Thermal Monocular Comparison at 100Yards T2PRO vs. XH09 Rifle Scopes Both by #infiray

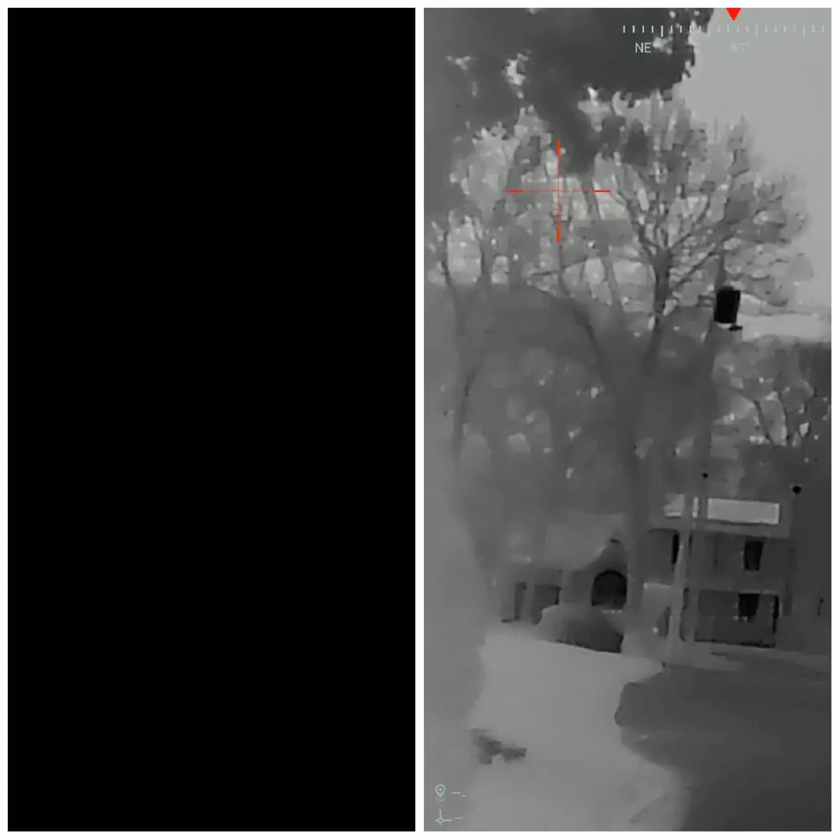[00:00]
hey what's up guys I just want to do the side-by-side at a hundred yards for the t2 pro verse the xh09 and I'll run through each of the pallets it's about a hundred yards down to that cul-de-sac down there it's a it's pretty dark out here just one true street lamps on a lot of house lights on that cul-de-sac's not lit up
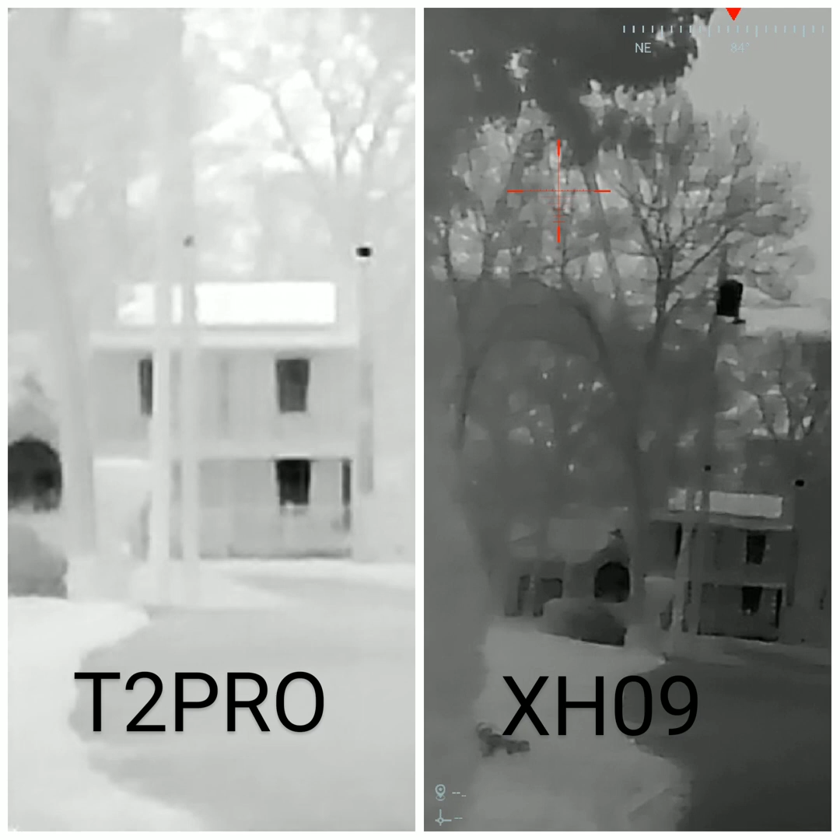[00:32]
at all and I got the algorithm running on the xh09 and I have my t2 pro set to HD so I'm just gonna run through some of the pallets that would be the bird watching mode this is the iron
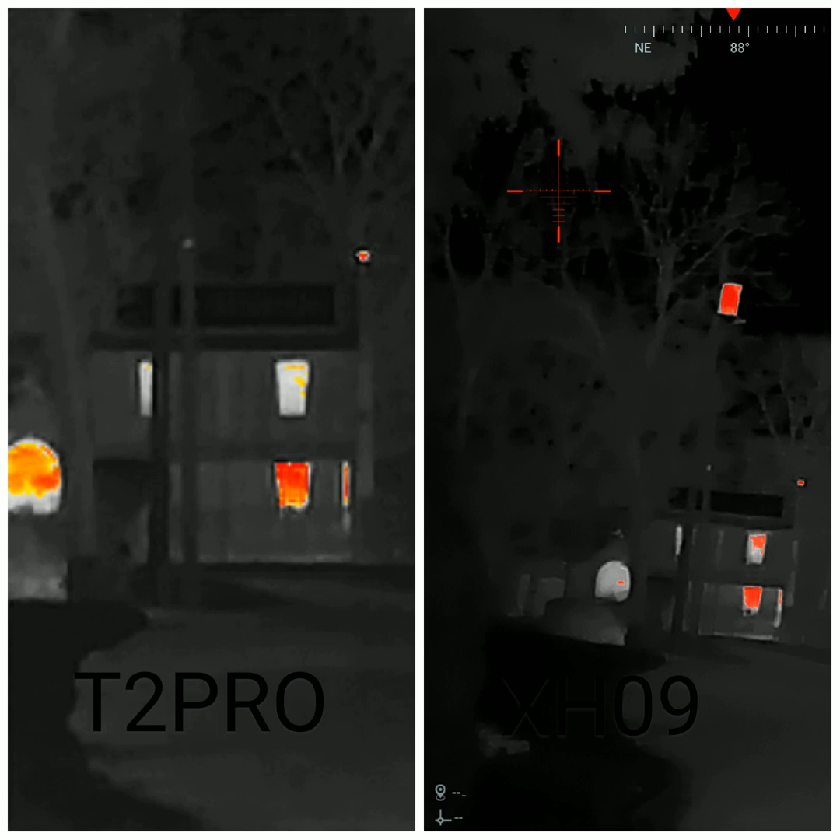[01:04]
hot I guess I think that's called so I mean they're pretty comparable at a hundred yards this is rainbow but actually xh09 is definitely brighter you know I don't know how to call it more definition but somebody was you know commented on the comment sections in
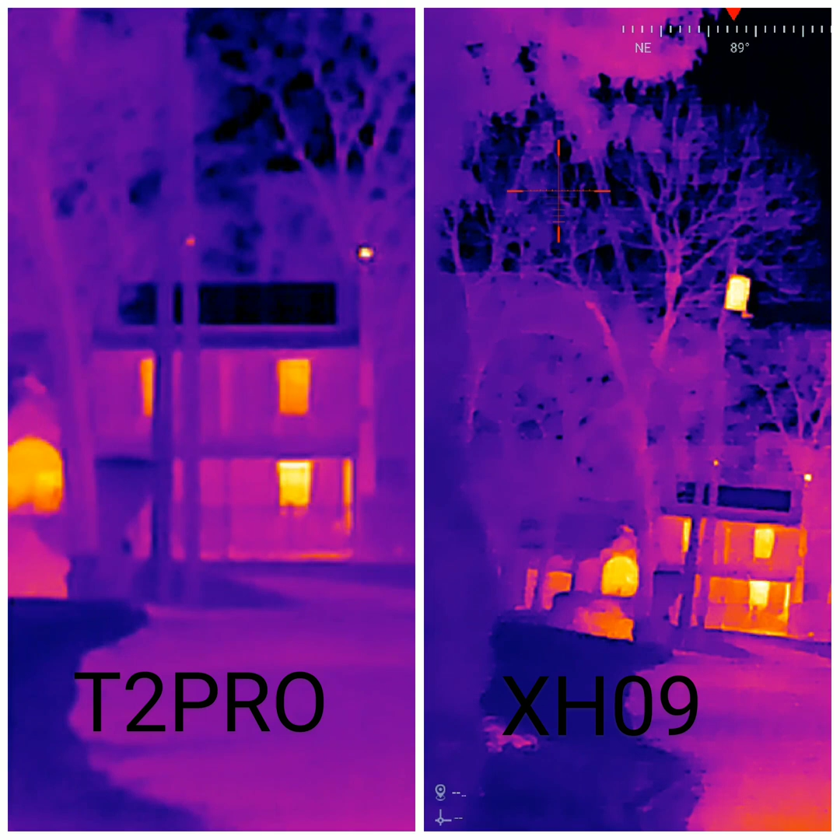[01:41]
my comment section about you know how the t2 pro is meant for outdoors and the xh09 is meant for indoors so but I see them advertising the xh09 as a hunting uh thermal I guess you know you definitely pull it off save yourself uh almost 100 bucks probably I don't know I got my xh09 right before christmas and it was 299 now I see it like it's like 350 360 so I got I bought it right at the right time but yeah I mean they're pretty comparable at 100 yards
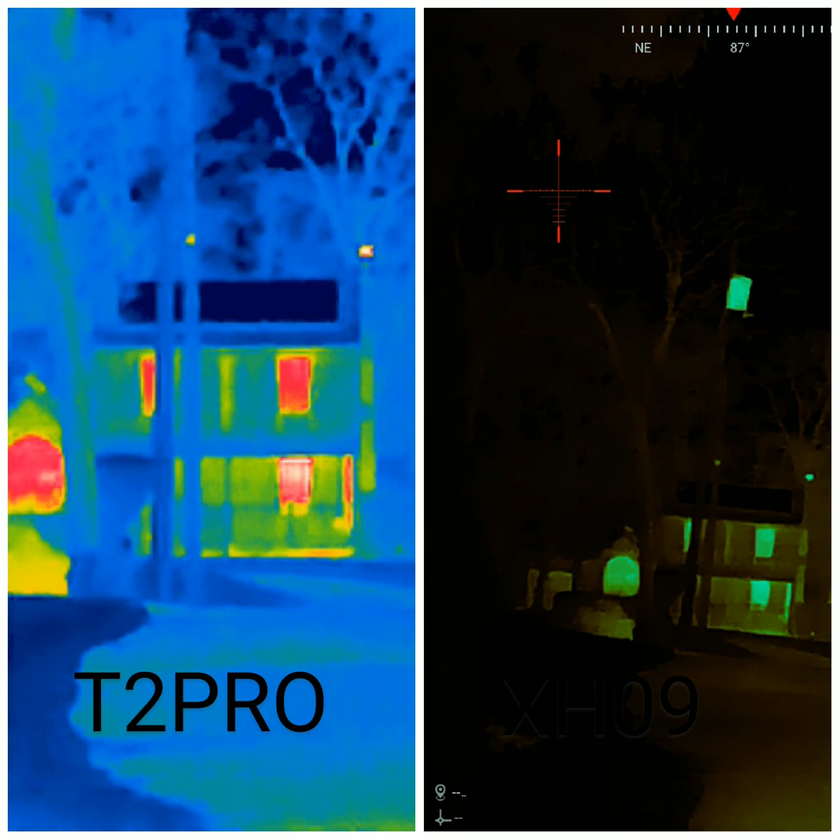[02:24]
don't know what I'm trying and it's one I don't I don't see any use for that one at all but yeah just wanted to post this because I said I was going to do a 100 yard uh video this is my favorite you know white hot I think that this is where the xh09 sounds a little bit because uh like you can't really make out the trees and this one and this one and that and that